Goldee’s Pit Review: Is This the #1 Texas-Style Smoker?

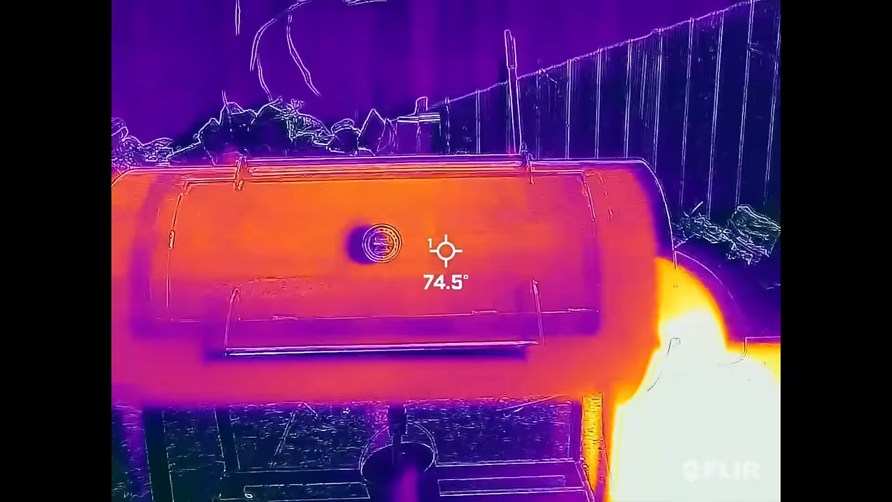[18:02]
All right, here we've got the infrared camera.
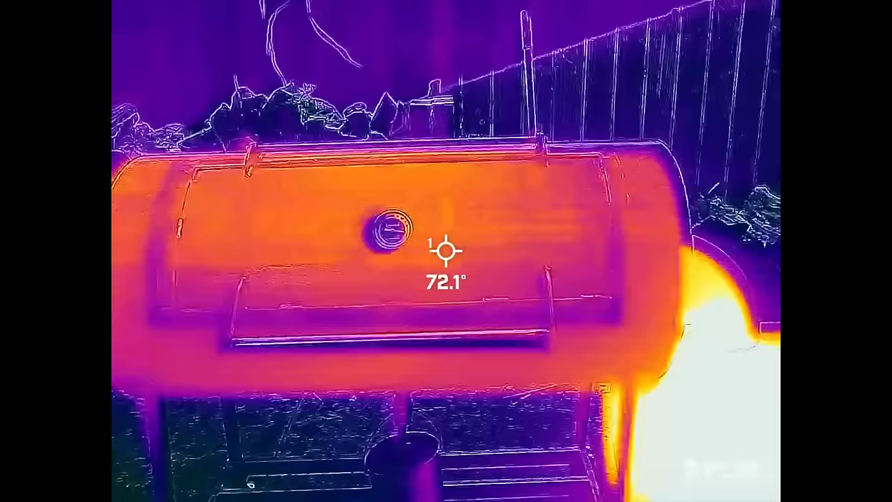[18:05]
So first, let's take a look at the firebox. See where all the heat is in the firebox? Instead of that pumping directly into the cook chamber over here,
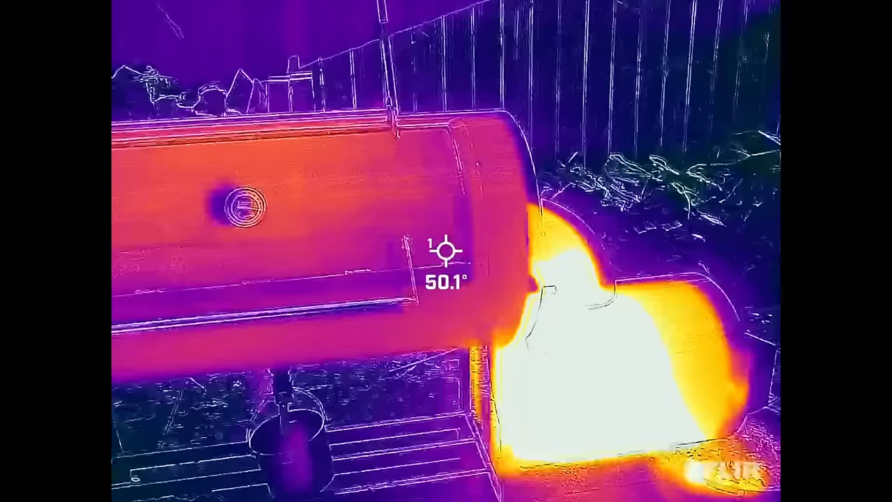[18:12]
it's going through that tube, that elbow, that's extremely hot, and then cooling somewhat before it gets to the cook chamber.
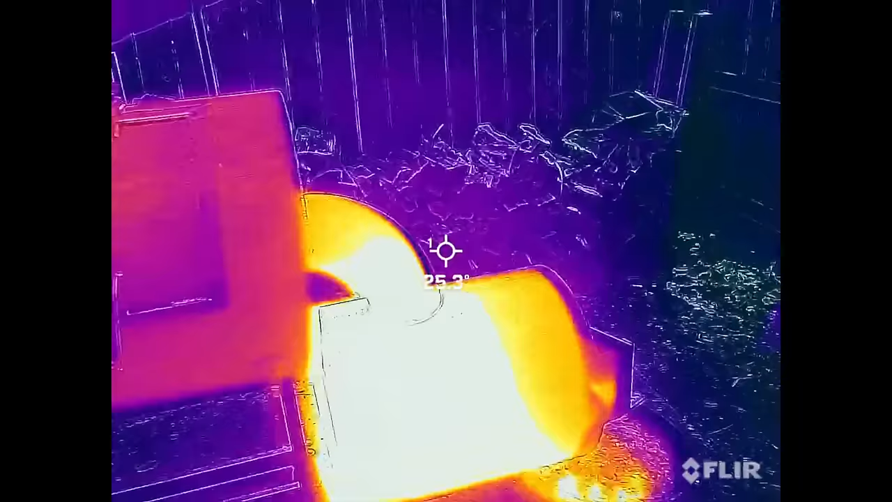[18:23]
So if we just take a look right here at the elbow.
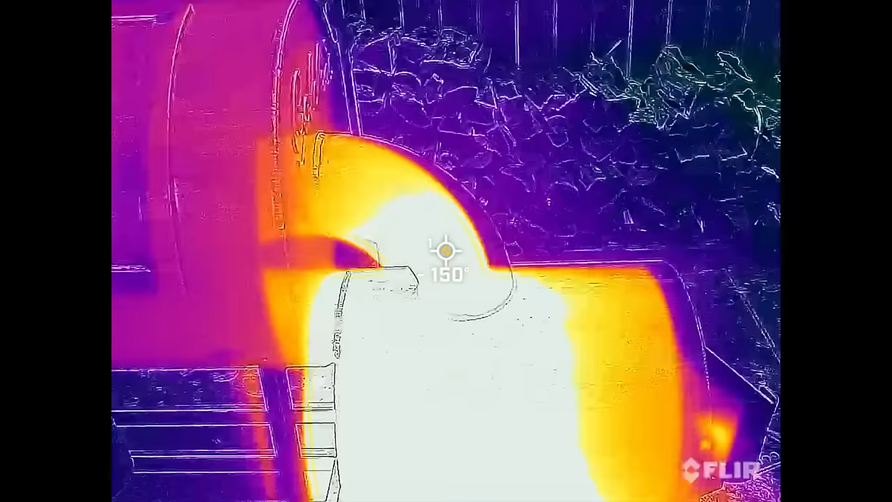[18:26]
At the bottom, you can see it's extremely hot, but as it goes toward the top, it cools significantly. It's no longer white hot, it's kind of a yellow hot,
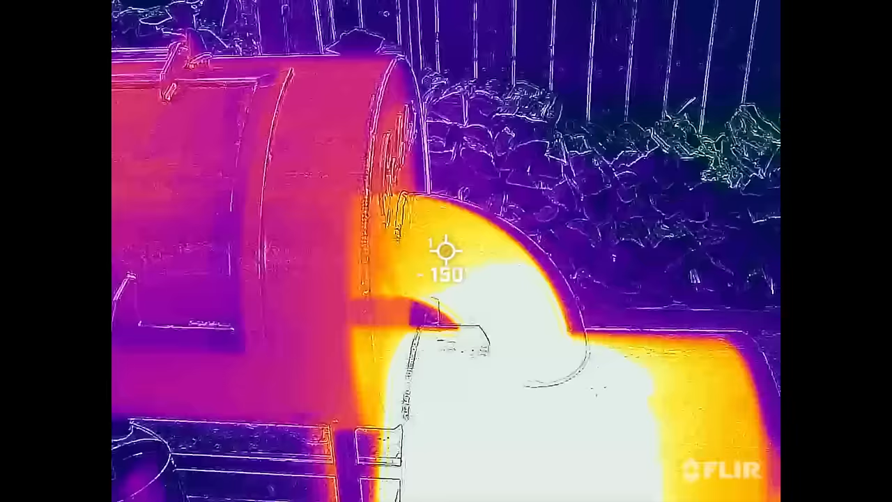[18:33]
and then by the time it enters into the cook chamber, you see the cook chamber temperature is significantly lower than the firebox, of course.
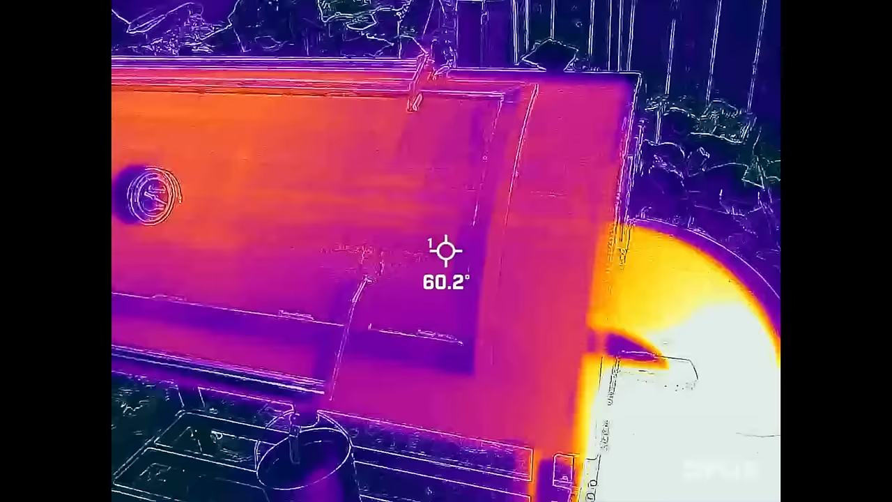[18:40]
You can see that the temperatures are higher in the top of the pit,
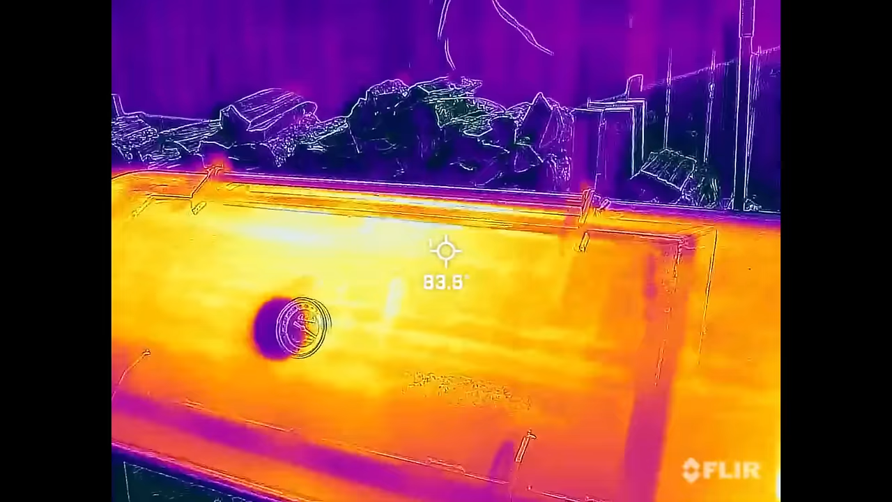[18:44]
so up at the top you can see the higher up you go, the more yellow it is, and then as you go down,
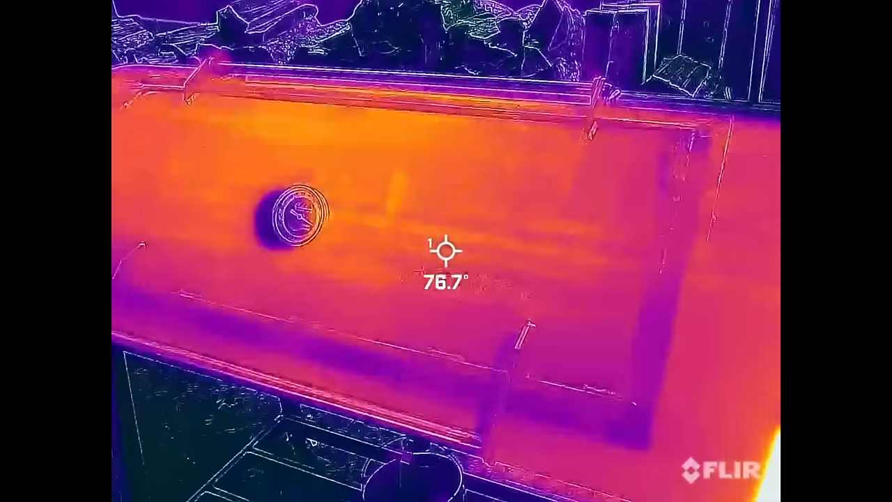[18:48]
it's significantly cooler,
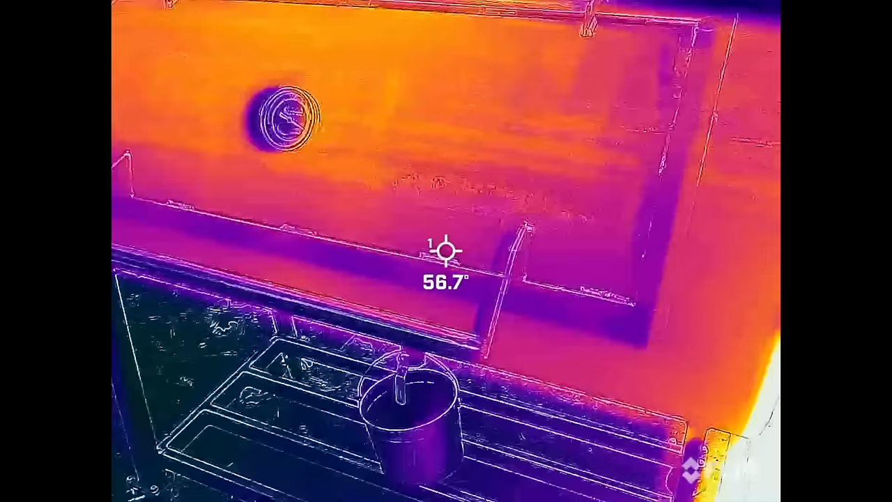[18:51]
which means that all those hot gases that come in
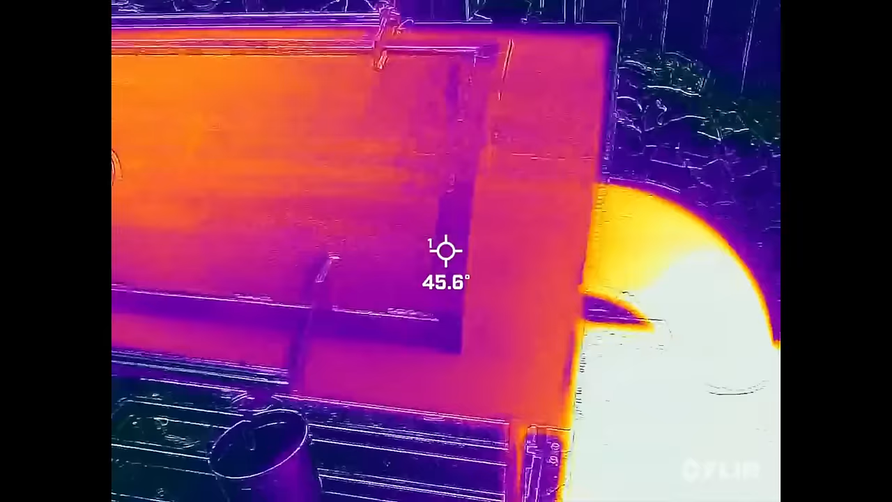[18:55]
through this tube are going to go to the top of the chamber, and it's going to allow this pit to cook gently,
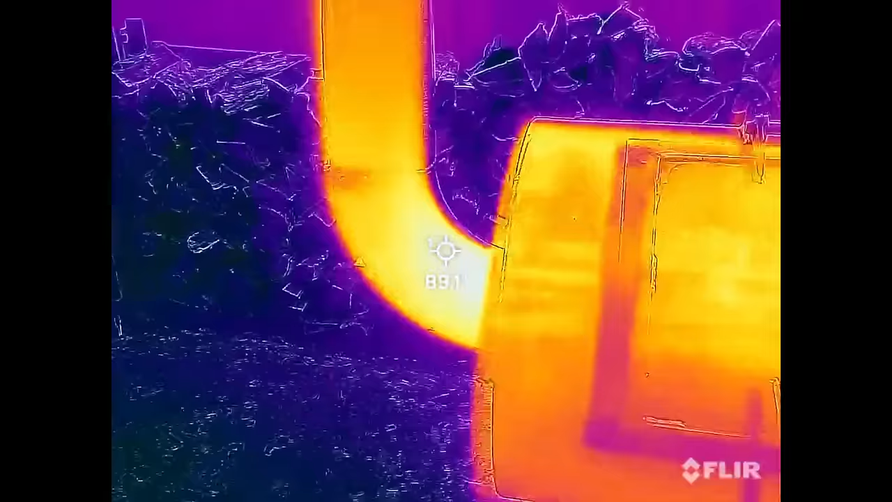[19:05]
Then if we come over here, you can see that the stack is nice and hot. It's going to draw the air.
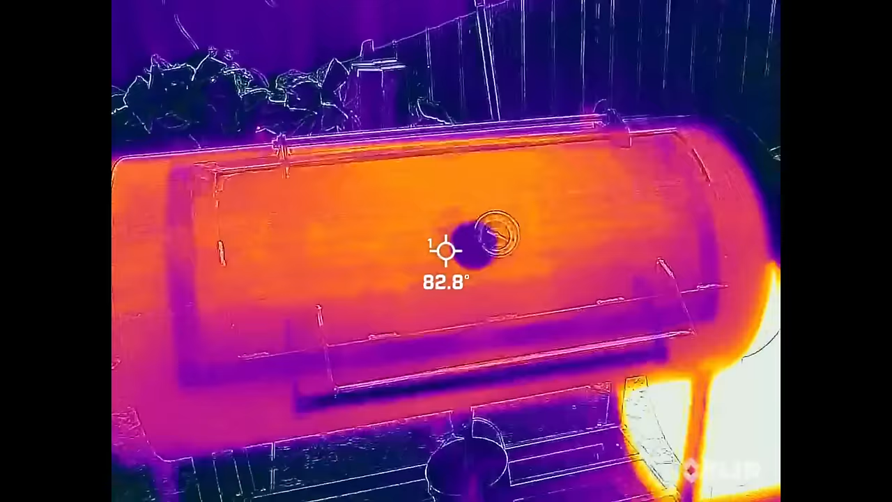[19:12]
Now if we open the door to the cook chamber, we can see how the heat's distributed inside.
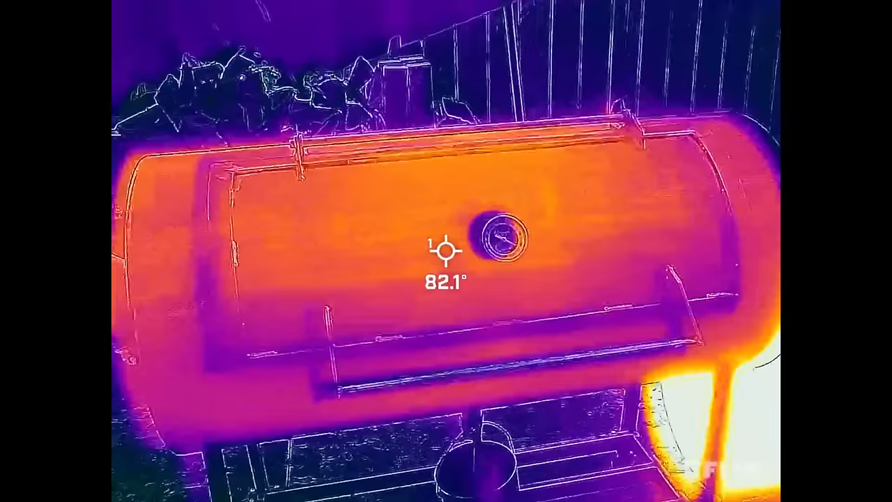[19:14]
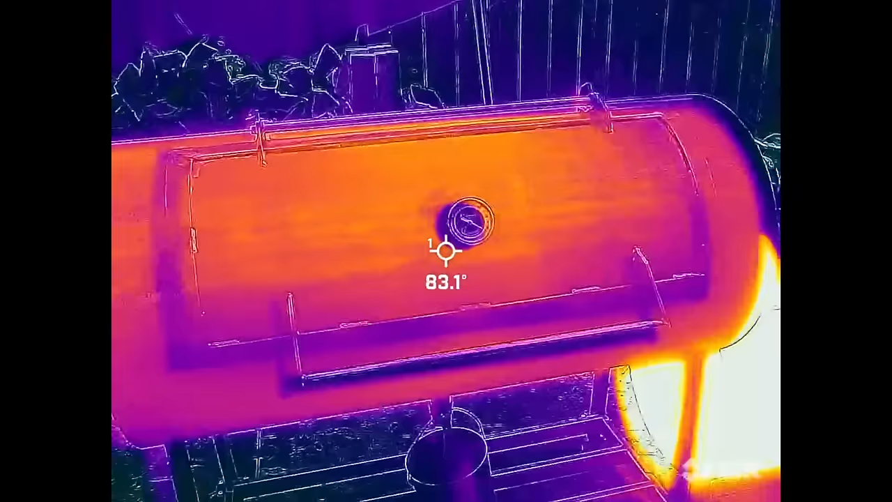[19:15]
Right now, we're just getting the outside metal temps, so let's open it up and take a look.